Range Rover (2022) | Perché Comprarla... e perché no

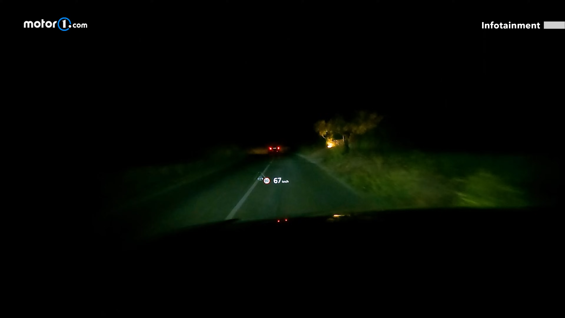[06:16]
oppure le indicazioni proiettate nell'adapt display che vanta per altro un'ottima legibilità rispetto ad altre auto concorrenti.